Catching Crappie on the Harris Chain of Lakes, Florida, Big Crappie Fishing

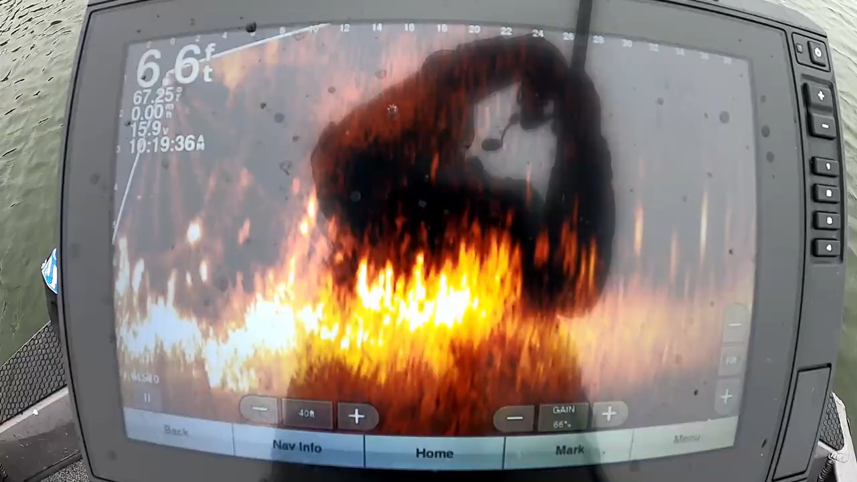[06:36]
On screen: depth 6.6 ft
There's a jig. Oh, there he came. Got him right there. I'm bringing him in. So guys, I have accomplished the task of catching fish in Central Florida and finding fish in Central Florida. It looks like the next task is going to be to see if I can find a way to catch some bigger fish.
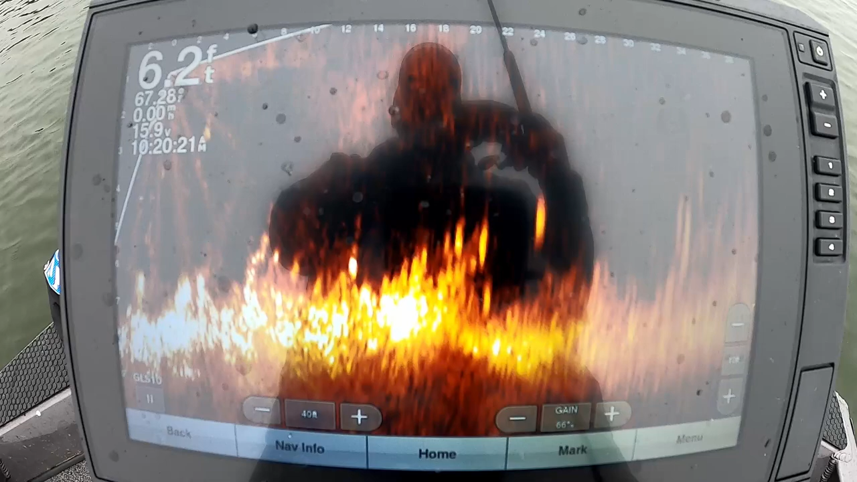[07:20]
On screen: depth 6.2 ft
Surely there's some bigger ones. You can see them coming right there. Here he comes. Oh, he had it and I lost him. I will say this guys are very good. They must be spawning. They're super aggressive, although they don't look like they're full of row or anything.
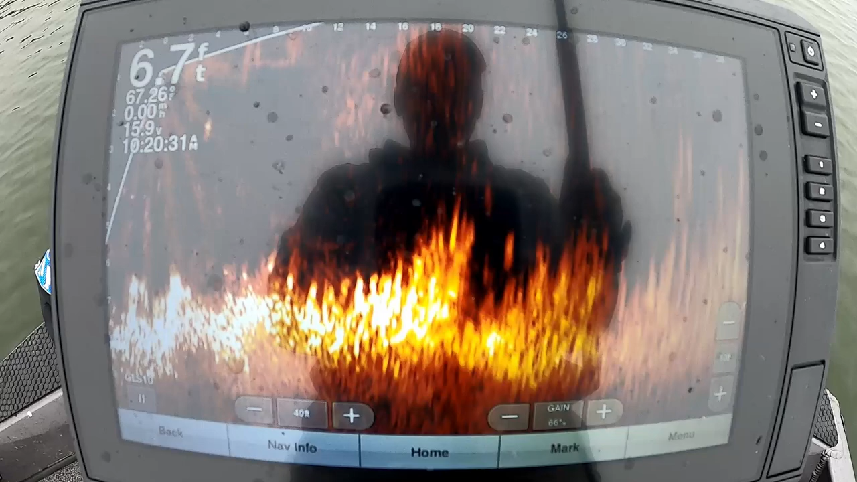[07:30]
On screen: depth 6.7 ft
Then coming after it, he got it right there. Got him. Decent fish.
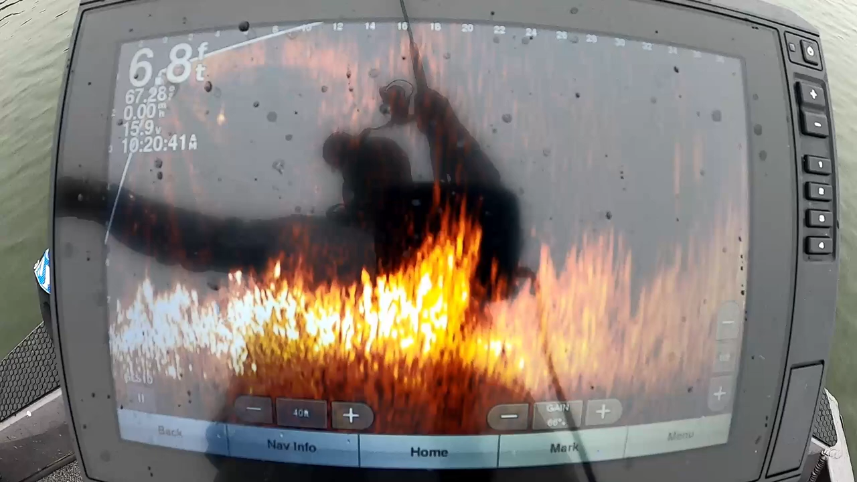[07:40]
On screen: depth 6.8 ft
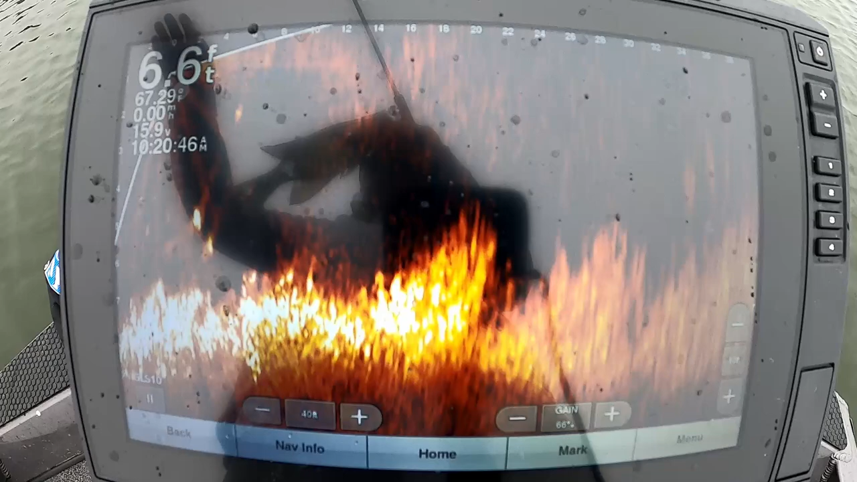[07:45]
On screen: depth 6.6 ft
There he is. Got a little fish. I see one. Just little ones. Oh, they're in a mess of them.
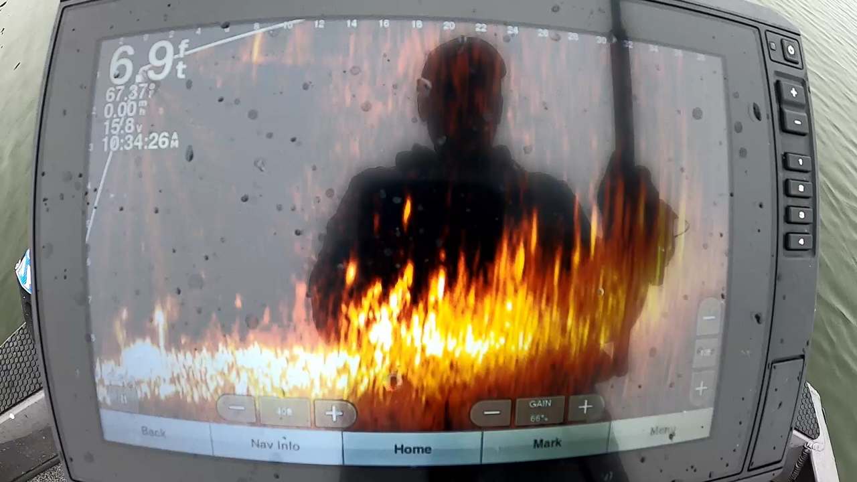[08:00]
On screen: depth 6.9 ft
Got them all coming after it. He he. He got it right there. Got him.
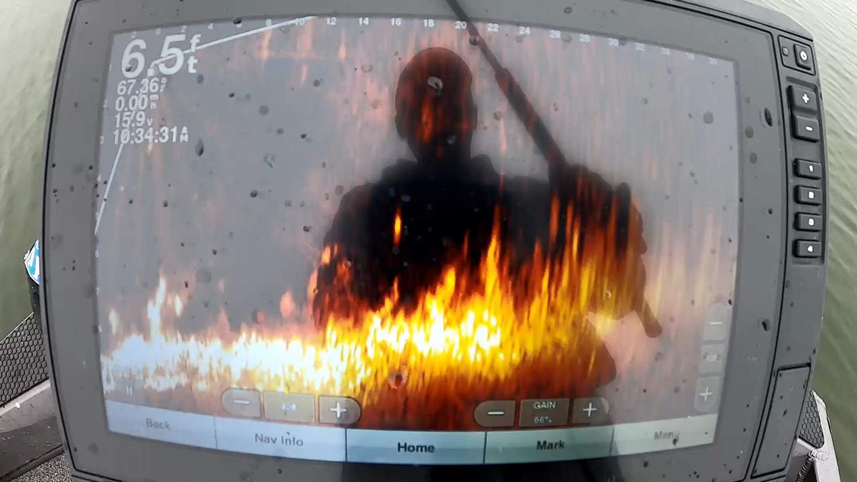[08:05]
On screen: depth 6.5 ft
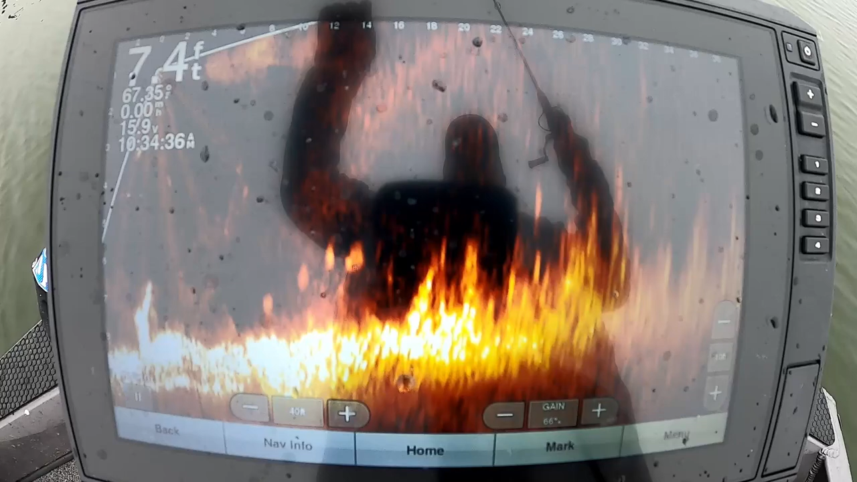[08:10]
On screen: depth 7.4 ft
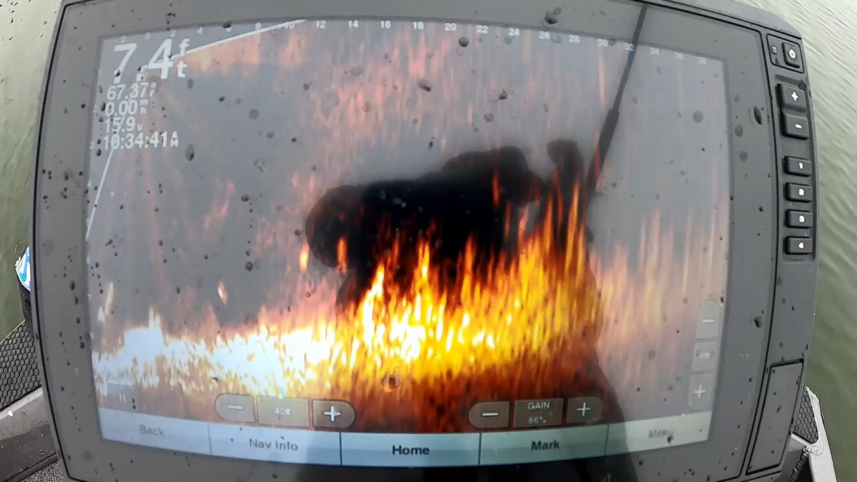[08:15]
All the crappie guys. You want to see that?
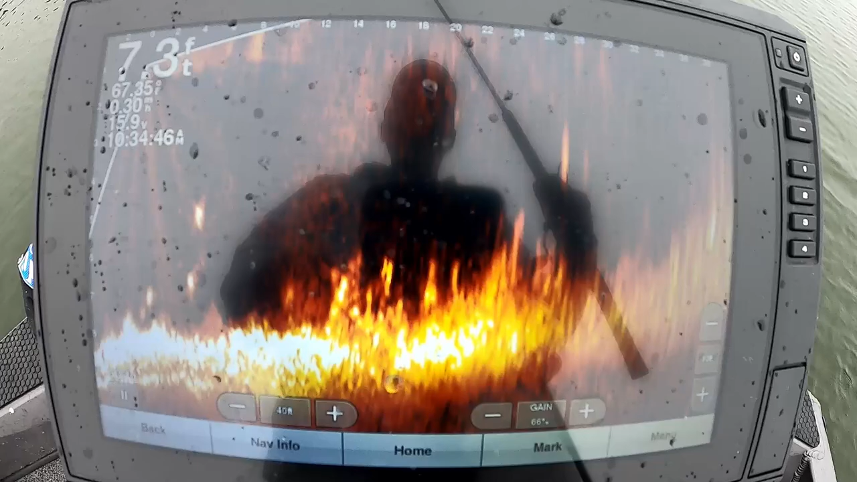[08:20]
On screen: depth 7.3 ft
It's all crappie in that grass right in front of the boat. Yeah.
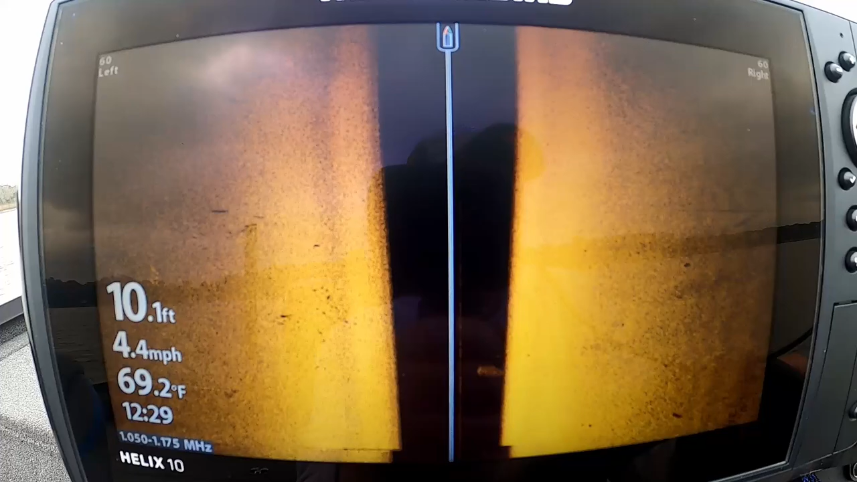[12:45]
On screen: depth 10.1 ft, water 69.2°F, speed 4.4 mph
So the first thing I've noticed as I'm island out of this canal. Is there is no grass out here in 10 feet of water.
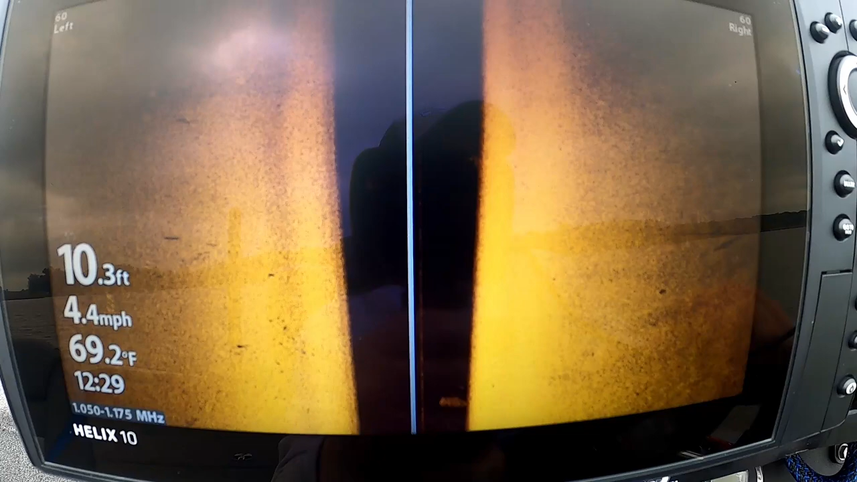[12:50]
On screen: depth 10.3 ft, water 69.2°F, speed 4.4 mph
So that's another thing we're going to be looking for. We're going to find a spot where this dirt bottom turns into a grass edge. With scattered grass and thick grass around it.
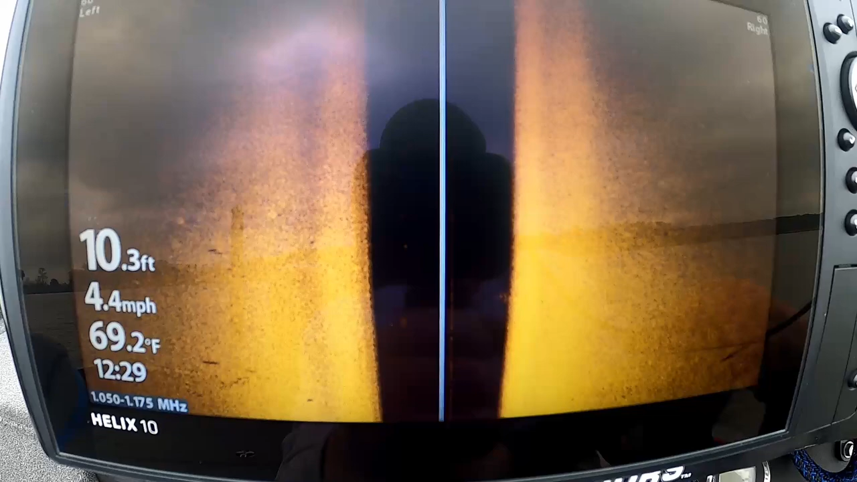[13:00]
On screen: depth 10.3 ft, water 69.2°F, speed 4.4 mph
So that'll be very similar to what we were just catching them on.
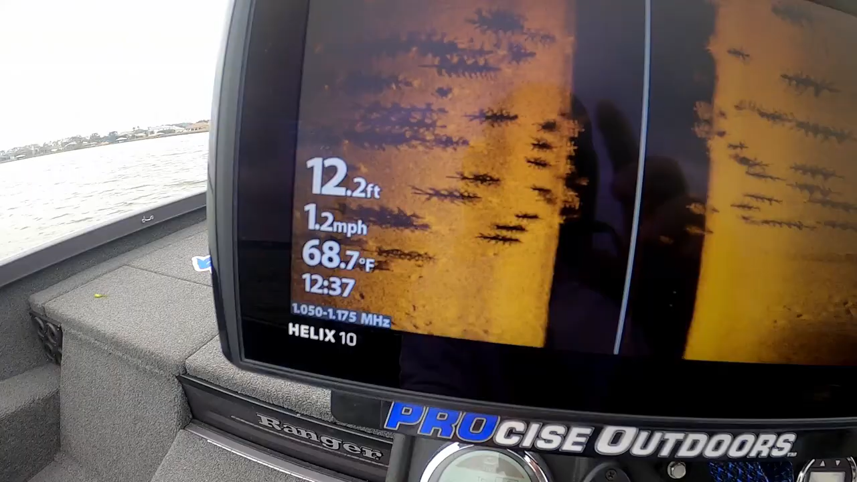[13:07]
On screen: depth 12.2 ft, water 68.7°F, speed 1.2 mph
Check out this fishing tractor guys. Now that is quality work right there.
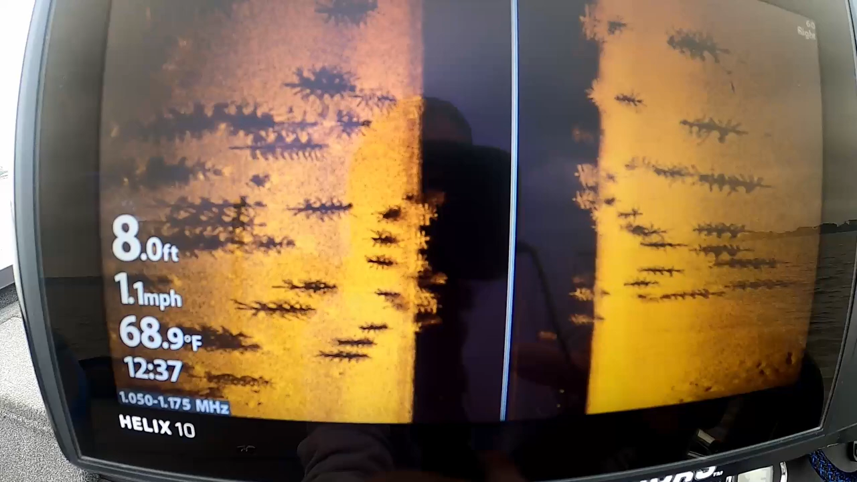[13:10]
On screen: depth 8.0 ft, water 68.9°F, speed 1.1 mph
I want you to look at all the structure they put down there.
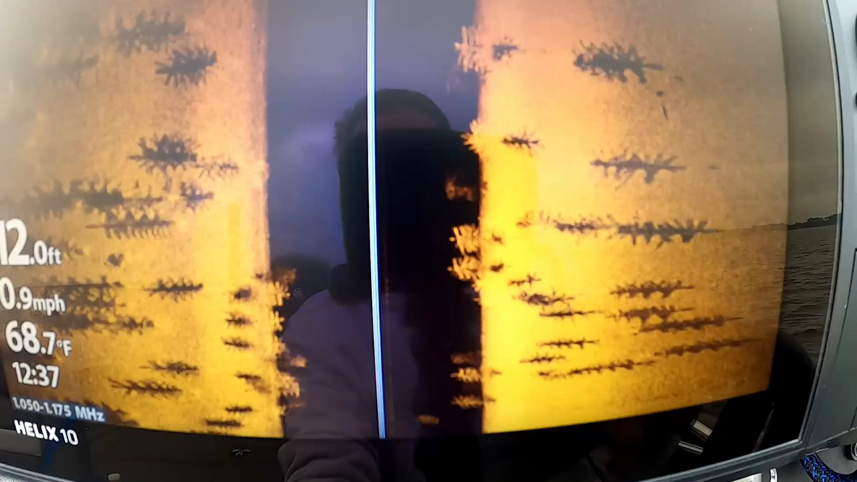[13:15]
On screen: depth 12.0 ft, water 68.7°F, speed 0.9 mph
I don't see any crappie in it. But man they did a heck of a job. I do see a few fish on a couple of those trees.
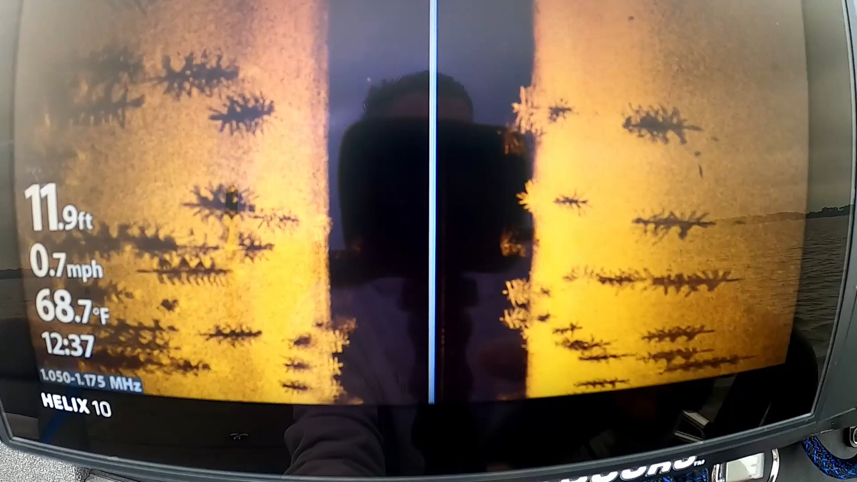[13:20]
On screen: depth 11.9 ft, water 68.7°F, speed 0.7 mph
But wow. That's a pretty nice fish attractor.
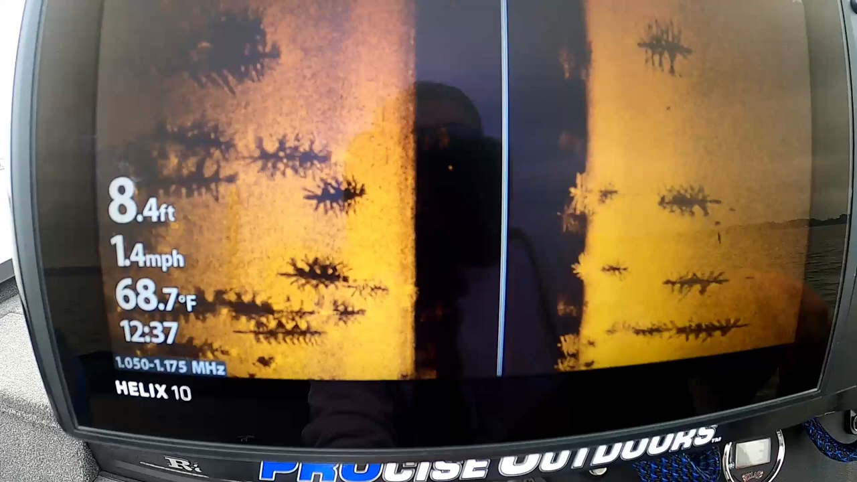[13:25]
On screen: depth 8.4 ft, water 68.7°F, speed 1.4 mph
I mean they have got.